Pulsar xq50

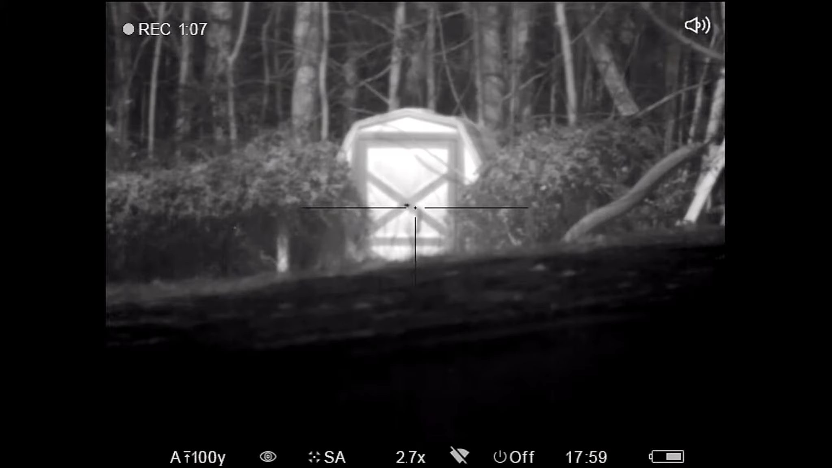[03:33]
Now, for a range finder, all you need to hold, hit the button one time, and get all that braised glass, grass down there, hit it again, there you go, it sheds at 50 yards.
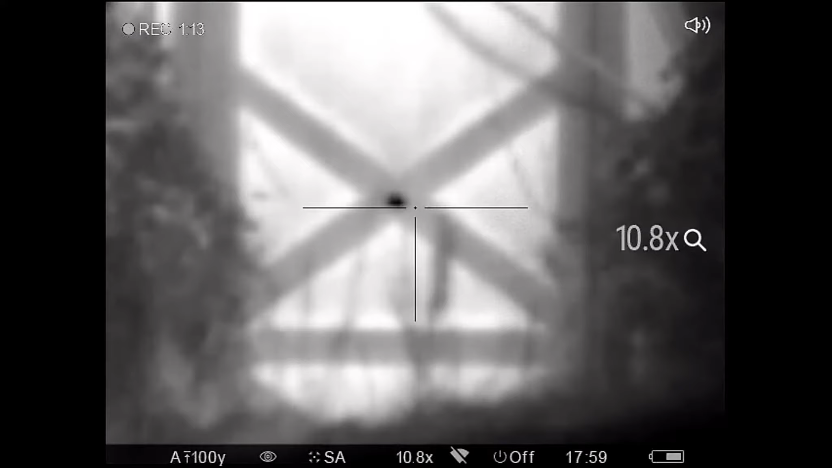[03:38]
Now you want to go through your, let's say, basic menu, just press the menu button, and the features there, now you want to go to the full menu, you just hold it down, and there's your full menu.
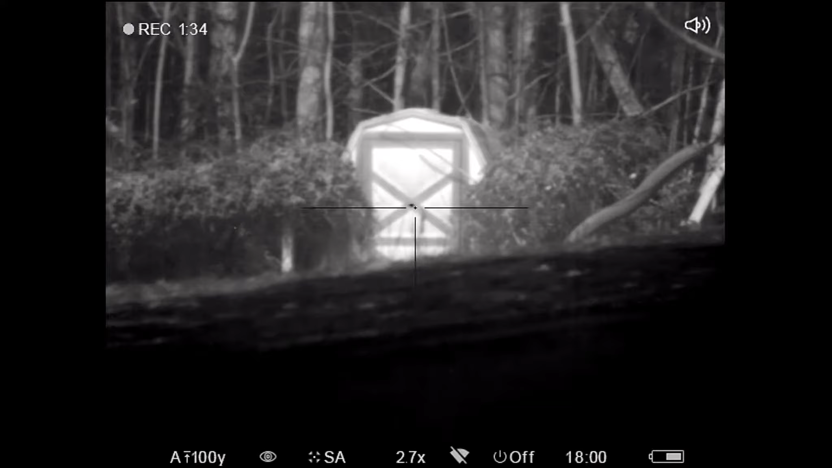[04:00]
So you want to zoom, 4.5.4, 10.8,
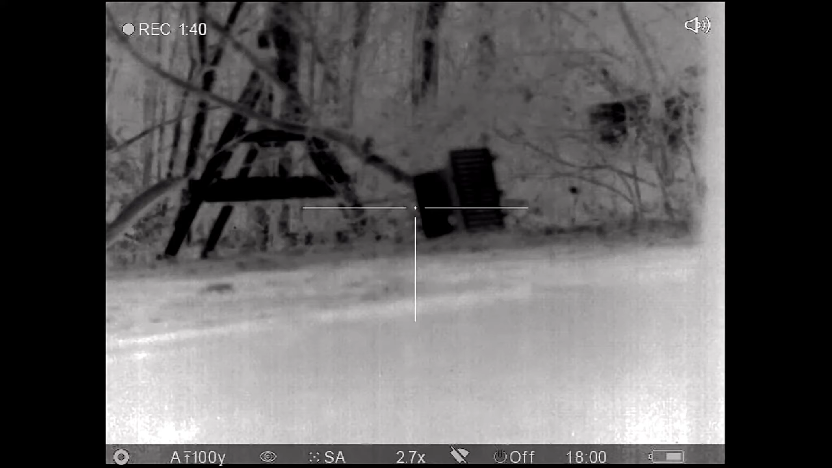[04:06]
zoom it, picture in picture,
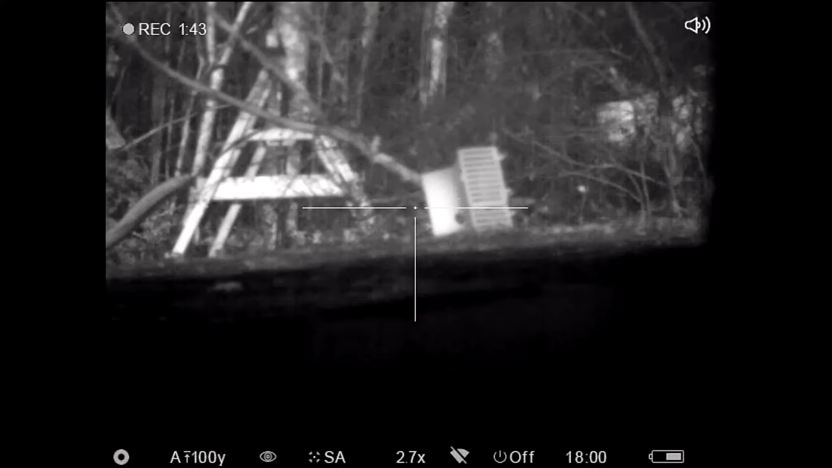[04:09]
just hold it down, do your picture in picture, turn that off. Like I said, the other button is your record, that's why I hit it now, I'll just stop the video, but, that's basically, through the scope, as you see. Let's go to the playground right there.
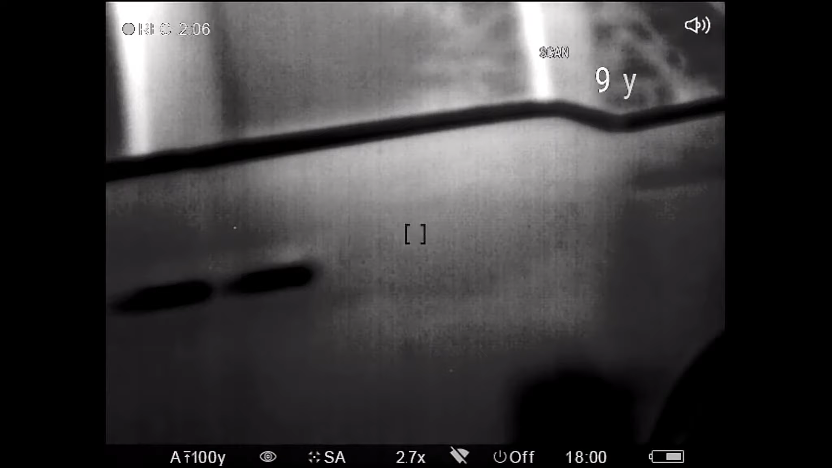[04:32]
Let's go ahead and put it back on. Let's go ahead and scan mode, 31 yards, 33,